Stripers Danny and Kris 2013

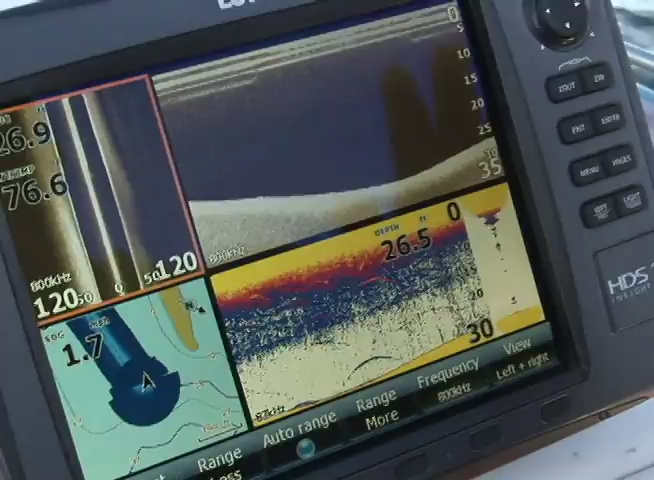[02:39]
and this is by far the best they make.
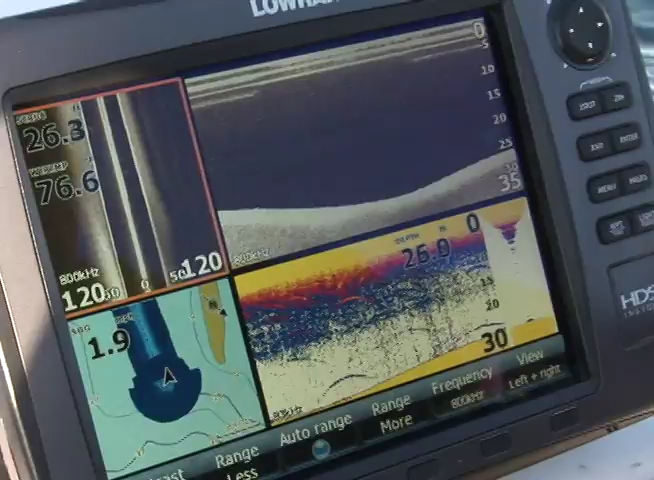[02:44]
It's a Lowrance HDS-10, and this is called Downscan, right here. This is what Downscan looks like.
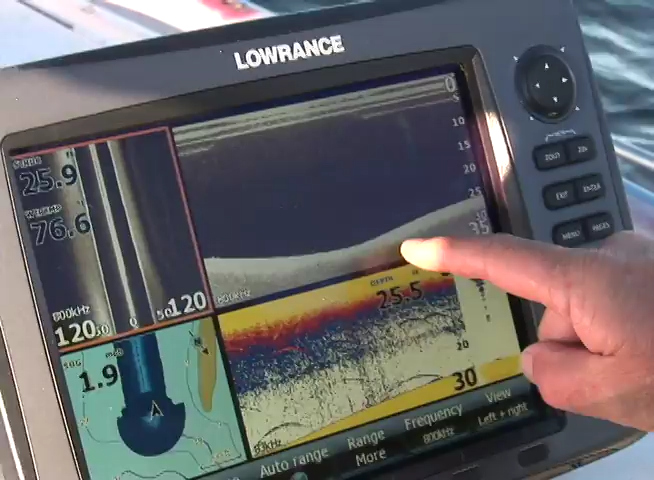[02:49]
This is the old view of which most depth finders have this view.
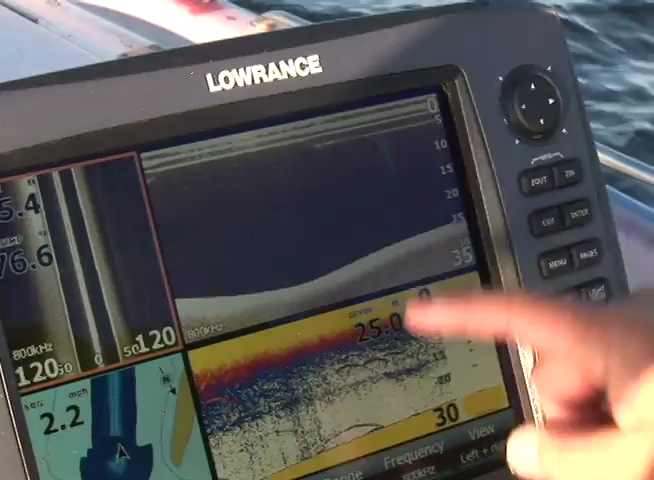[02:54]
On screen: speed 2.2 mph
This Downscan is going to show us in a lot more detail what's down there. So let's keep our eye on the Downscan, and when we get on fish, you're going to see what they look like.
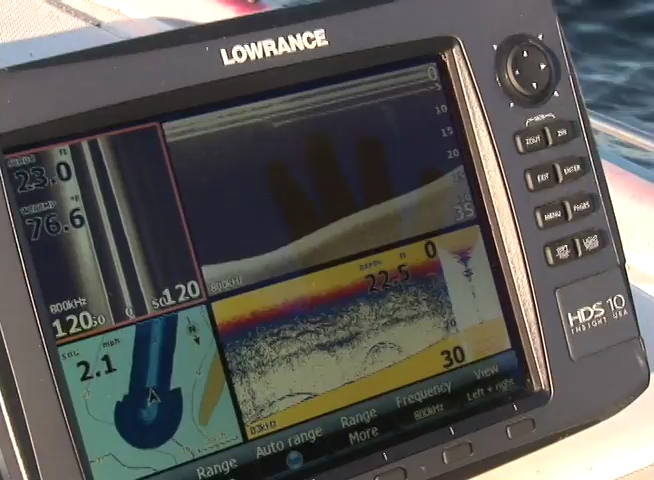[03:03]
It'll be little specks. Alright, I'm coming up on the ridge, this is where I'm expecting to see the fish. We're up in 20 feet of water, 20.6.
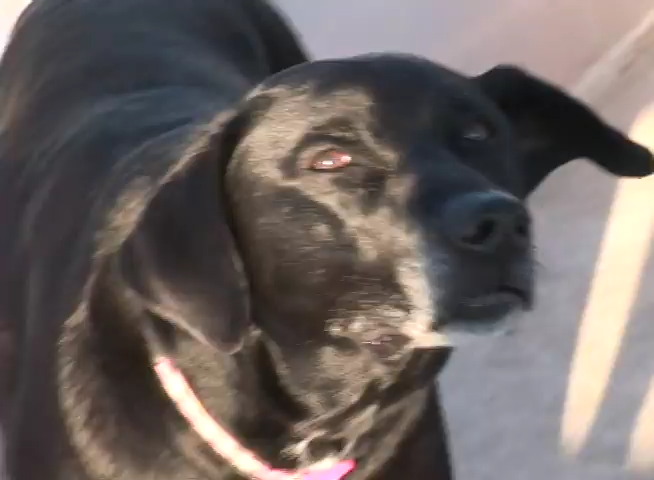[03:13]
Let's just see if they're in there. This is what they look like on the Downscan right here.
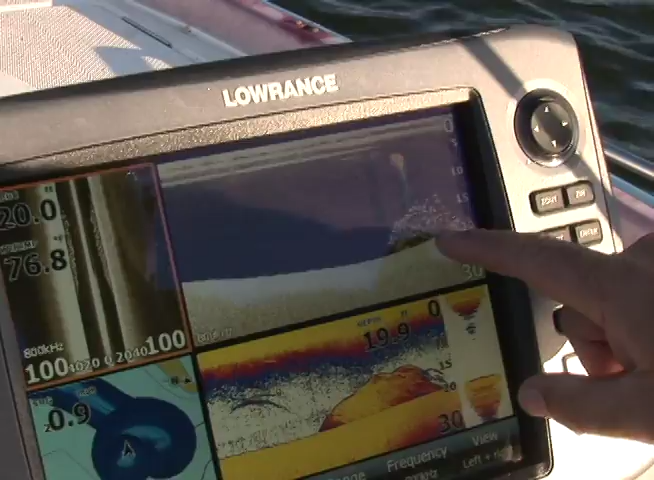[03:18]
Look at all these specks. That is a bunch of fish. Look at the regular view down here.
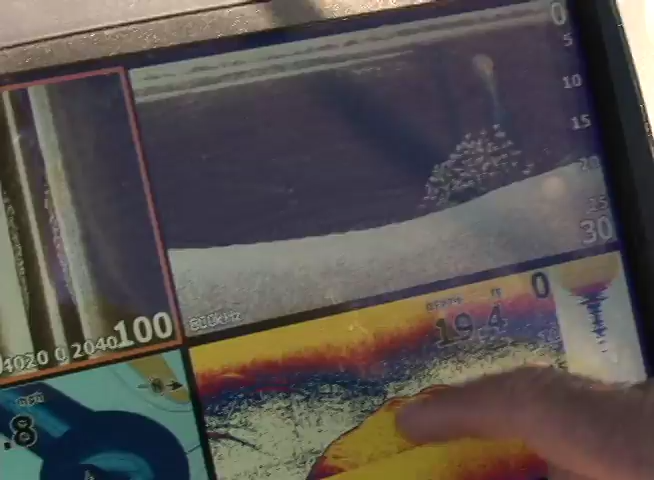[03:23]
You really couldn't see it, but up here it really shows you in detail that those are fish.
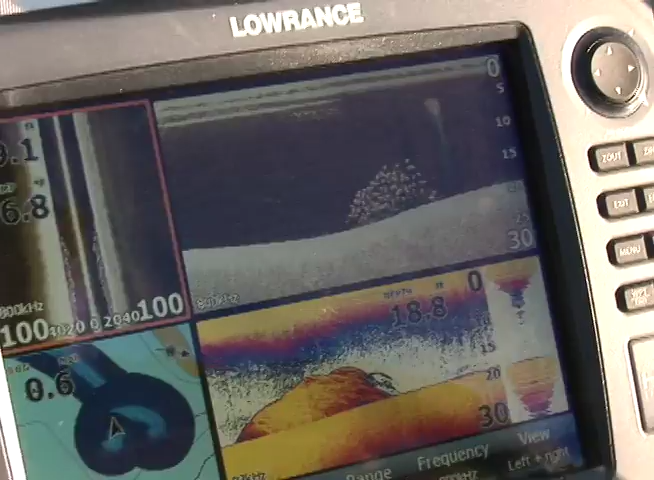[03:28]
It's not brush. It's the real deal. So I threw my marker buoy out.